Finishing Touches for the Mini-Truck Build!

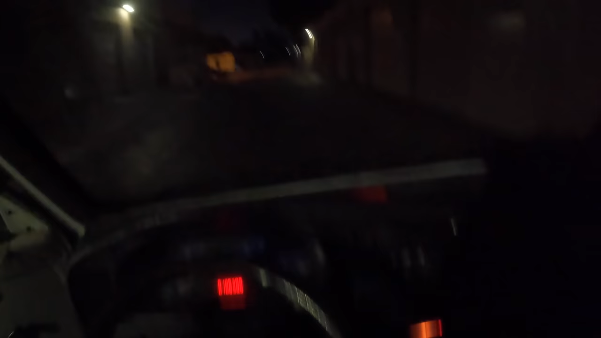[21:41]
a a is the light bar going across the front which that is awesome plenty of light there um let's see if we turn the headlights on if those do anything at this point